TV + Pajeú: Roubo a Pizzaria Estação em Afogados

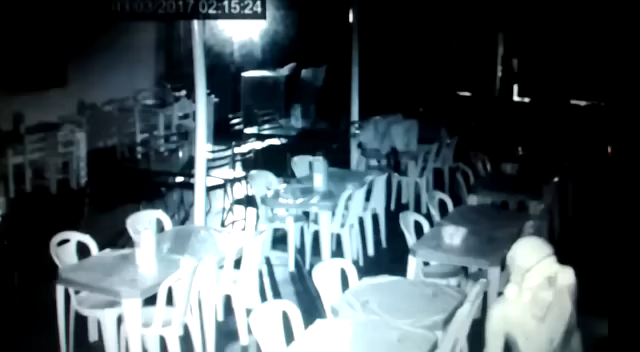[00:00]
Aqui o vagabundo que roubou a pizzaria essa noite, essa madrugada,
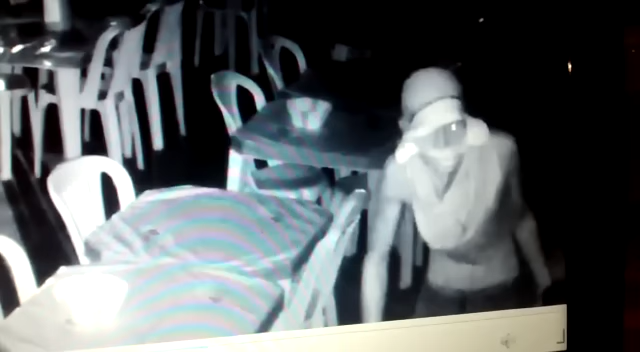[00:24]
Quem alguém conhecer ou souber, entre em contato, por favor. Tirar aqui o foco. Aí.